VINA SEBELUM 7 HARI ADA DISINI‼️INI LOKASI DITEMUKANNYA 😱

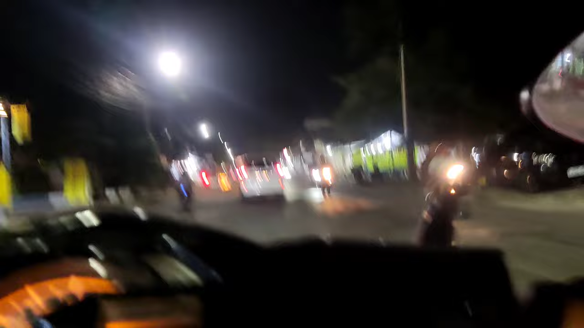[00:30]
di mana jalan ini memang ramai sekali teman-teman ya pada saat jam-jam segini ya. Ini menunjukkan jam 8 malam ya, di mana orang
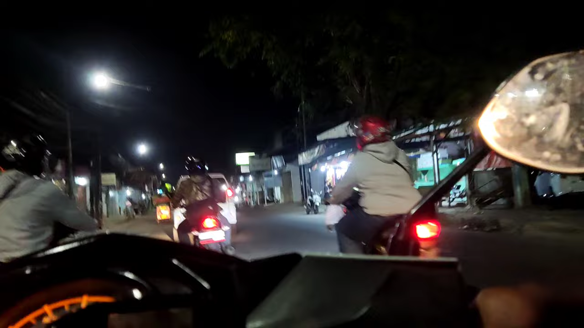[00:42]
pada keluar kerja atau pulang kerja ya, dan ada juga yang baru berangkat kerja lembur gitu ya. Ini adalah jalur Kali Tanjung ya menuju Sumber,
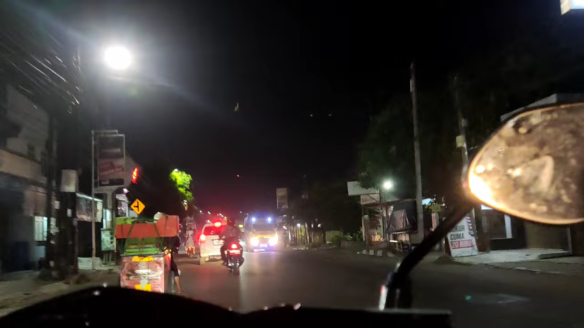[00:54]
di mana ada flyover ya, di mana jasad Bina itu ditemukan tewas ya teman-teman.
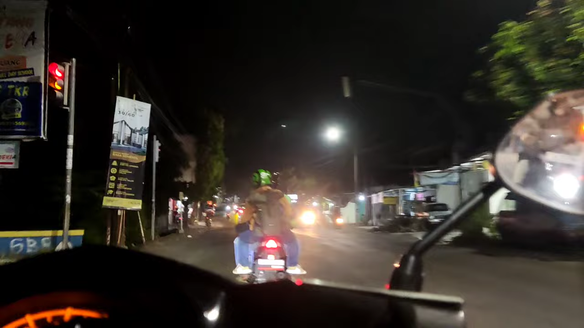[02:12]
Jadi dari sini itu sekitar 100 meter ya menuju lokasi flyover itu sendiri teman-teman ya. Ramai sekali. Bentar lagi kita akan melewati pom juga teman-teman ya. Nah, pom bensinnya sendiri itu sangat dekat sekali loh. Ramai banget gitu ya kalau jam segini ya, kayak gitu.
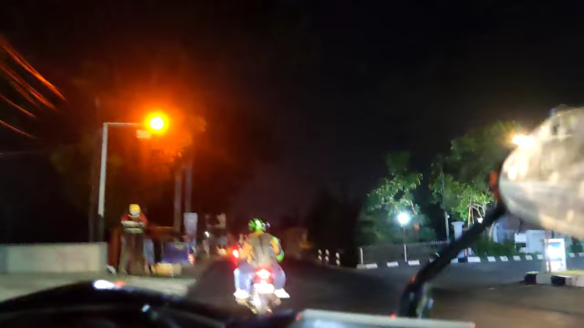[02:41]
Dan buat kalian ya, para orang tua, agar selalu menjaga buah hatinya, apalagi punya anak yang baru gede gitu ya, maksudnya yang beranjak dewasa, agar selalu menjaga anak-anaknya, jangan sampai apa ya, jangan sampai pergaulan bebas kayak gitu ya teman-teman ya.
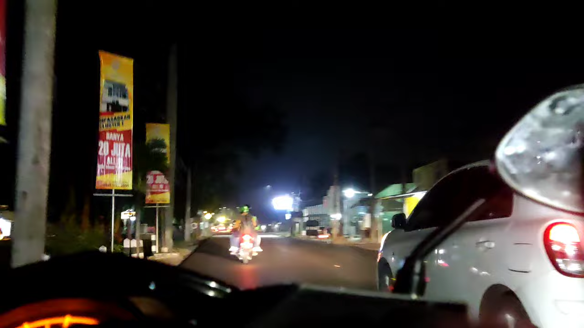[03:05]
Kita menjaga aja seperti itu ya teman-teman. Oke, dan ini 50 meter menuju flyover nih teman. Sekarang saya lagi berada di jalur sebelah kiri ya, arah Kali Tanjung menuju Sumber ya teman-teman ya.
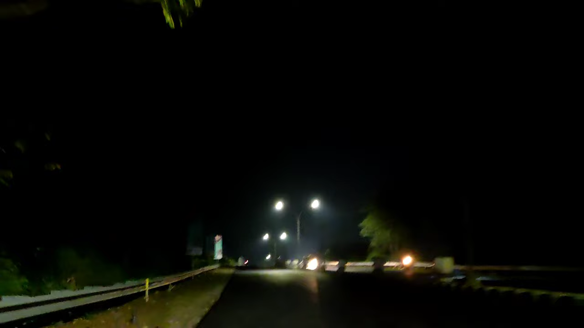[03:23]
Sedangkan kejadiannya itu berada di jalur sebelah kanan arah Sumber menuju Kali Tanjung Cirebon ya. Oke, saya akan berhenti sejenak ya di sini buat melihat secara langsung tempat kejadiannya ya.
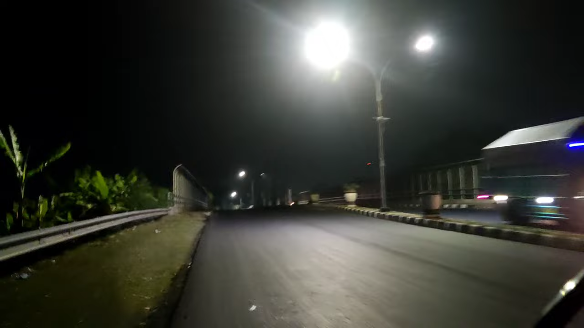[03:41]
Ini dari sebelah kiri ya teman-teman ya. Nanti saya akan coba putar arah ya.
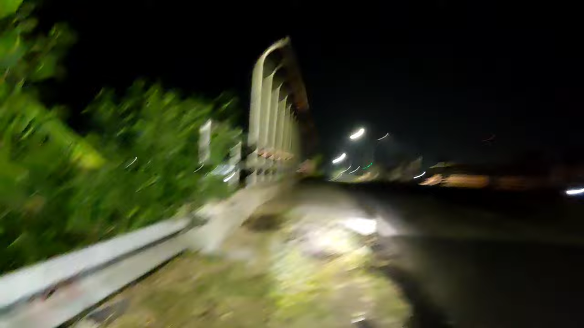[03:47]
Kita ambil jalurnya dari sebelah kanan arah Sumber menuju Kali Tanjung ya teman-teman ya. Ini adalah lokasinya ya. Di sini. Kalian bisa bayangin sendiri ya, ketika kalian malam hari mogok di sini tengah malam jam 12 malam itu sepi banget teman-teman ya. Ini kebetulan lagi rame nih teman-teman ya. Oke, kita akan coba jalur sebelah kanan ya, arah Sumber menuju Kali Tanjung.
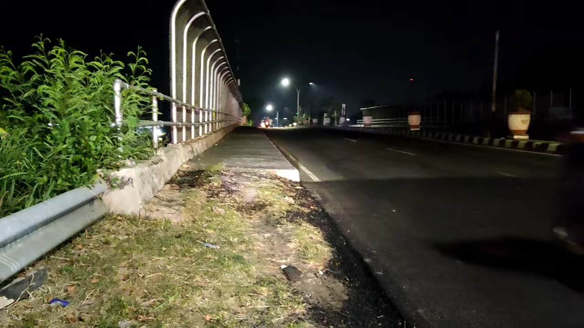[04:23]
Oke, saya akan putar arah ya, dari arah sebelah kanan ya,
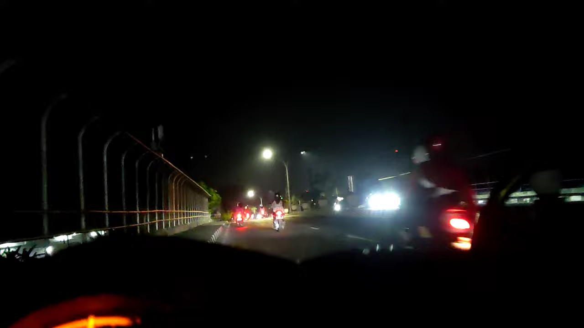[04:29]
dari arah Sumber menuju Cirebon ya. Dan kebetulan juga pada kesempatan kali ini aku ingin mengantarkan donasi ya buat seorang anak ya,
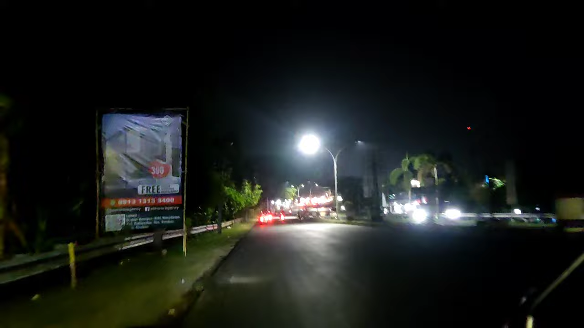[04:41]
yang selalu ikut dengan anaknya yang sampai ketiduran di jembatan ini teman-teman. Saya udah putar arah nih, sekarang saya berada di jalur sebelah kiri dari arah Sumber menuju Kota Cirebon ya teman-teman ya.